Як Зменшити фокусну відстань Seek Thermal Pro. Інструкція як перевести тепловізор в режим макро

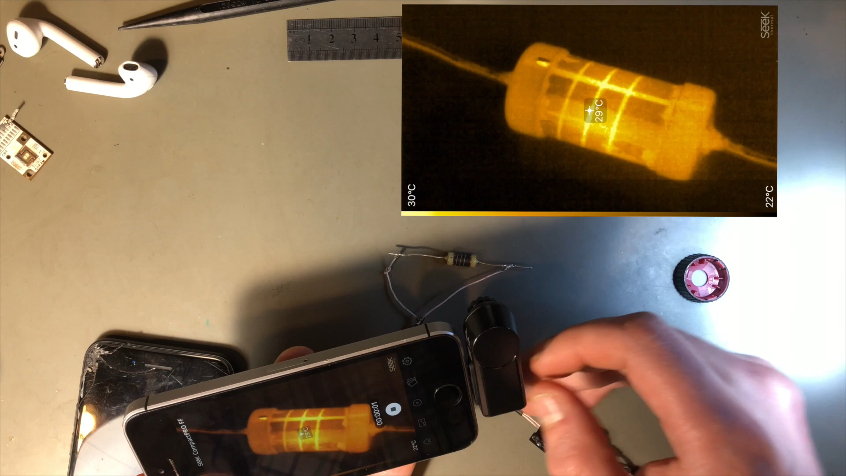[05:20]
On screen: scale top 30°C, scale bottom 22°C
Ну, от, тобто у нас зараз відстань скільки? Десь чотири сантиметри, ну, п'ять, п'ять сантиметрів.